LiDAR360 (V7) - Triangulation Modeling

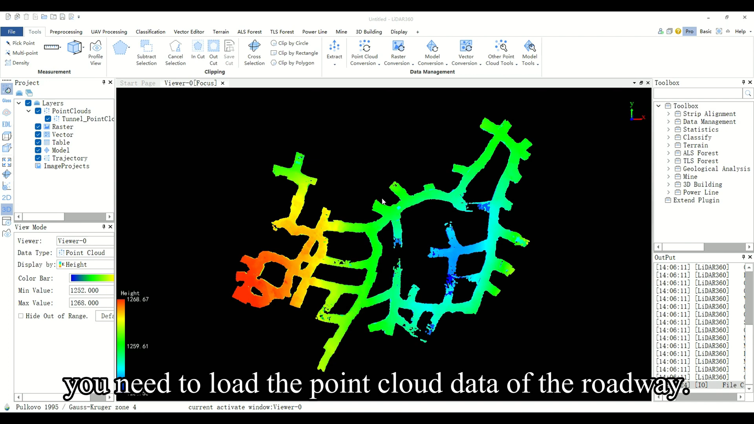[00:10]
The data has been cut, denoised, smooth, etc.
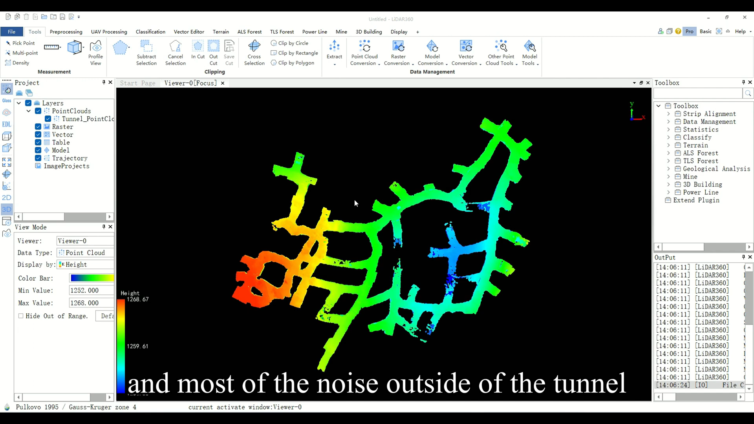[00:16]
and most of the noise outside of the tunnel has been removed, but the noise inside the tunnel is difficult to remove with automatic and manual denoising methods,
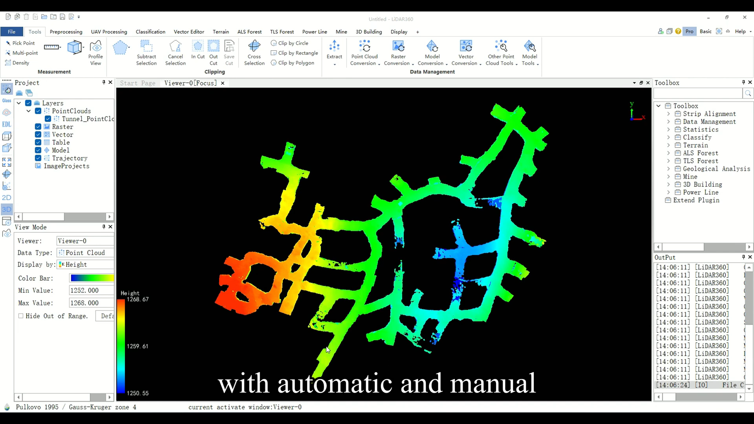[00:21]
so the roadway is required.
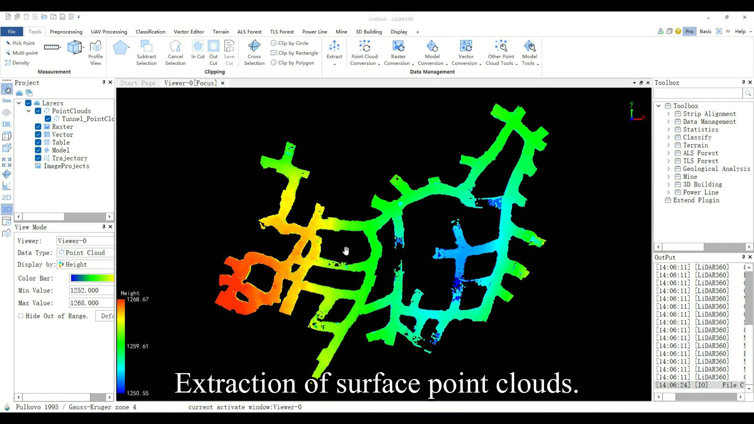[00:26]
Extraction of surface point clouds.
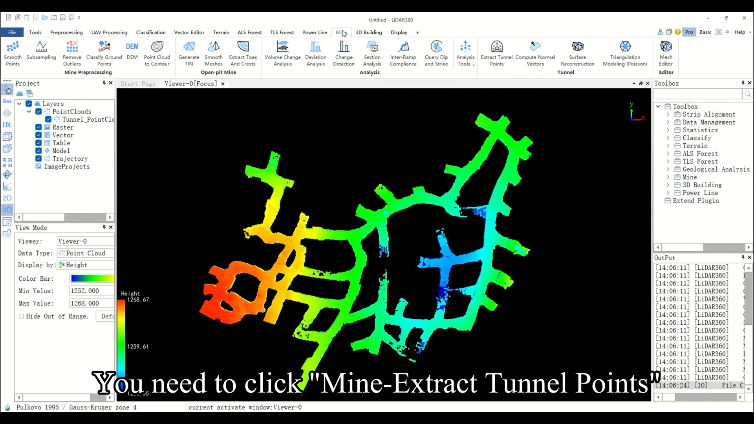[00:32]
You need to click Mine Extract Tunnel Points on the toolbar at the top of the software. A dialog box will pop up and the input tunnel point cloud file.
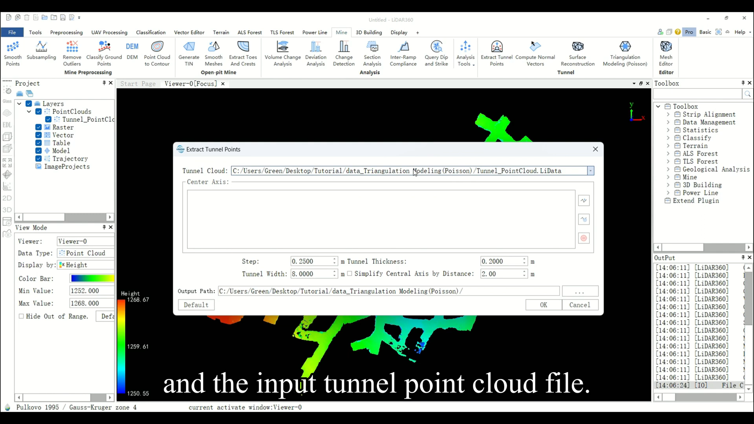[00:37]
This algorithm needs to input the centerline
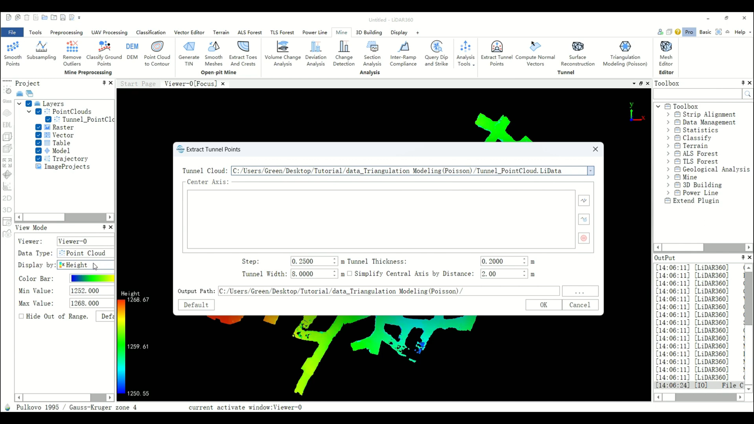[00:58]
Click the add center axis from drawing button.
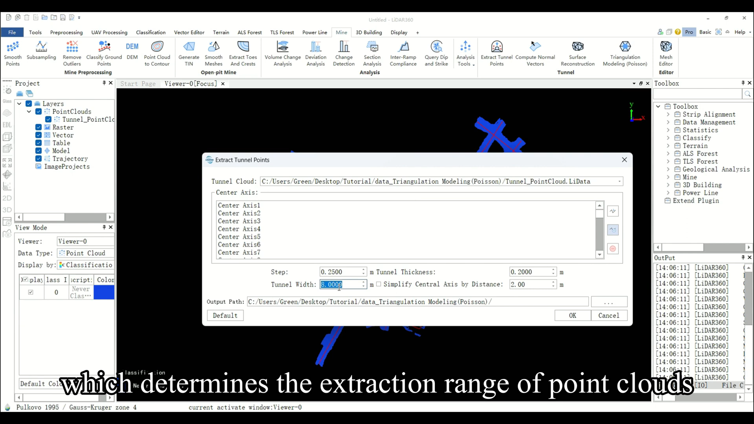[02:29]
which determines the extraction range of point clouds on both sides of the centerline.
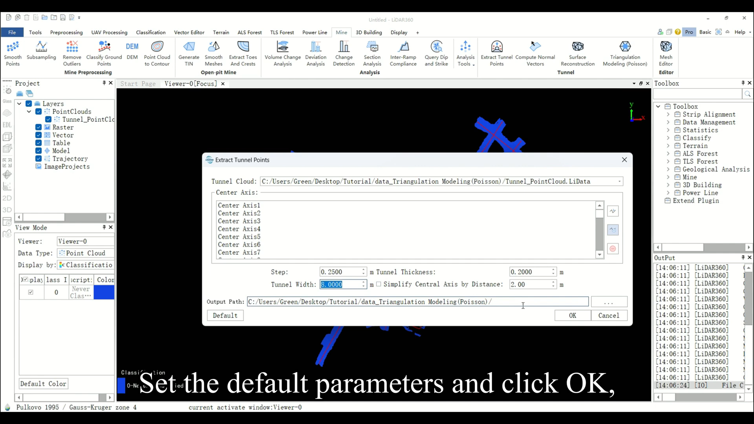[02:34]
Set the default parameters and click OK.
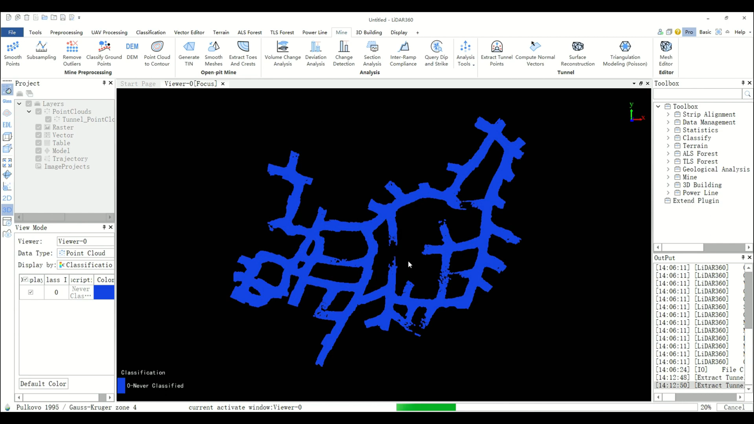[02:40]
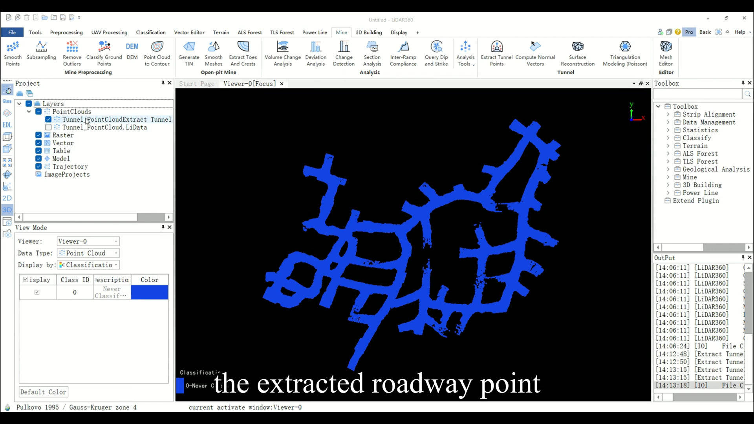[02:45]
The extracted roadway point clouds results are shown in the figure.
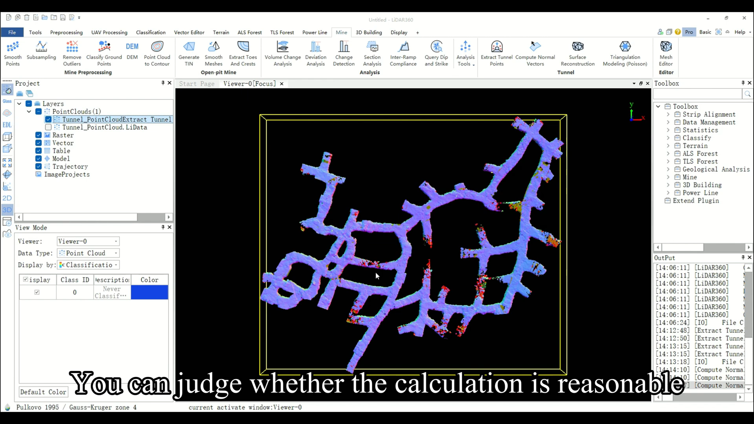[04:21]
You can judge whether the calculation is reasonable by observing the normal color and consistency.
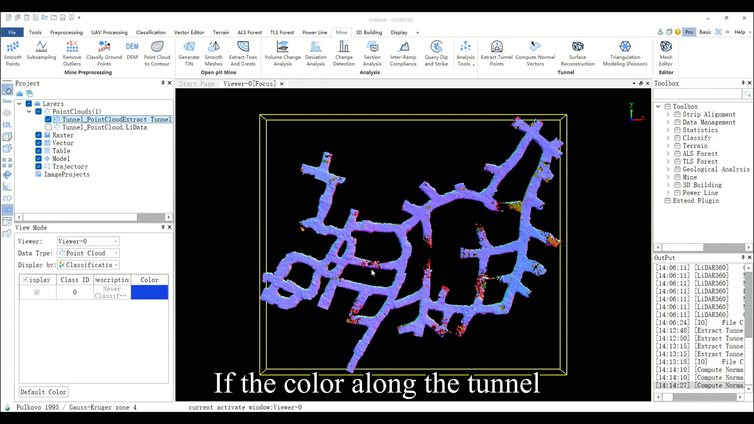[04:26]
If the color along the tunnel direction changes abruptly, use the compute normal vectors function again.
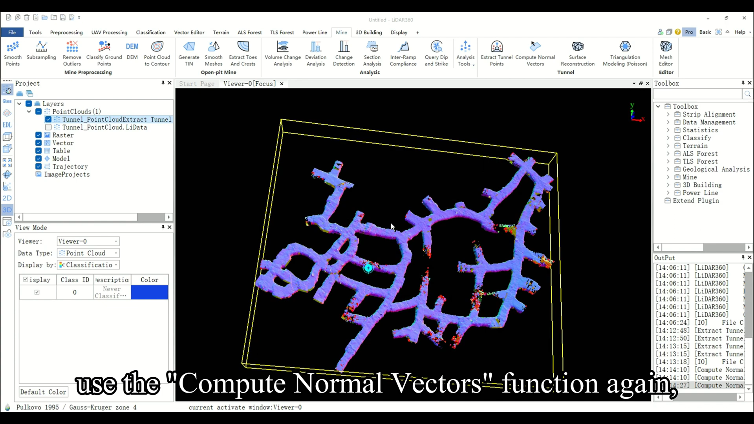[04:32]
Adjust the search radius and recalculate until a good result can be obtained. As shown in the figure, the calculated normal vector information is more reasonable.
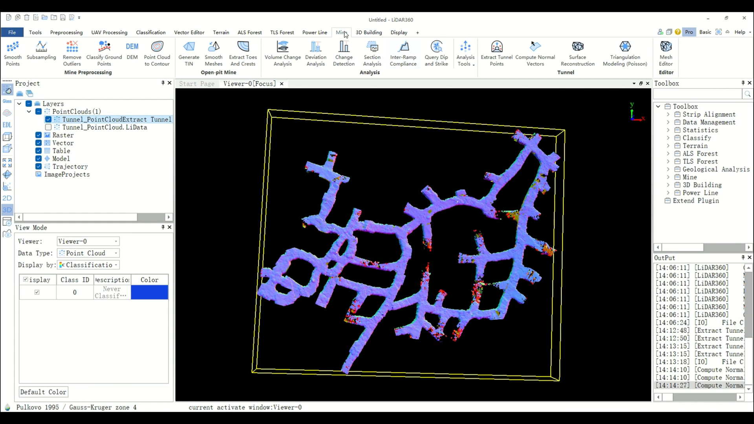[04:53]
click mine triangulation modeling, Poisson, and the dialog box will pop up.
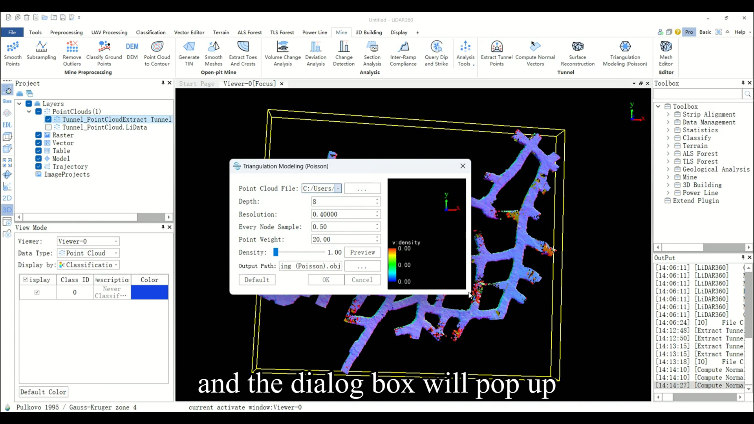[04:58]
In the input point cloud file dropdown menu, enter the roadway point cloud.